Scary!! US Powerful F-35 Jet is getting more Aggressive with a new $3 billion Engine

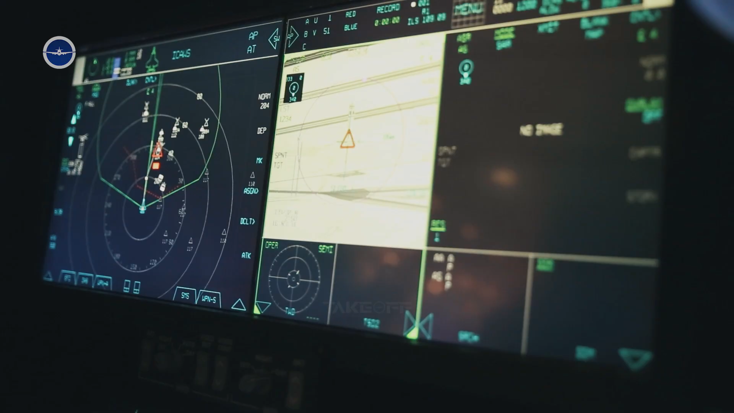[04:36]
radar, and electronic warfare systems. These allow pilots to see threats long before they themselves are detected.